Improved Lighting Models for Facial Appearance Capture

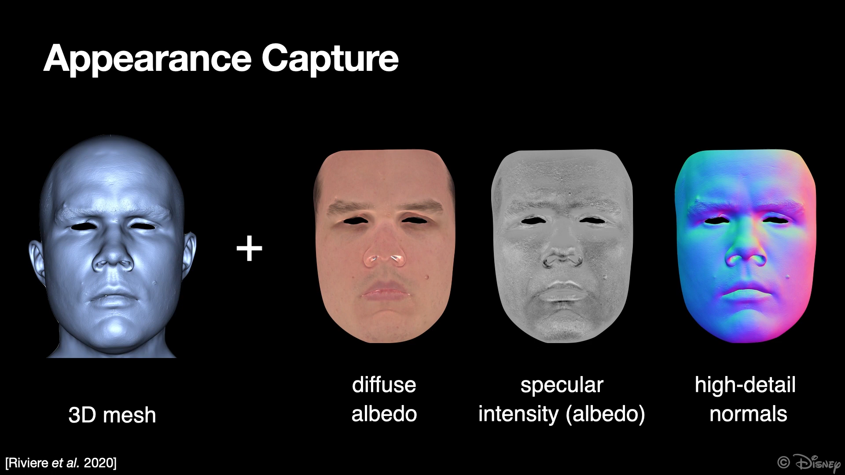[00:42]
such as diffuse and specular albedo, which capture skin pigmentation and oiliness. Finally, high detail surface normals are also often computed as a byproduct of this process. Appearance capture is often formulated as an inverse rendering problem,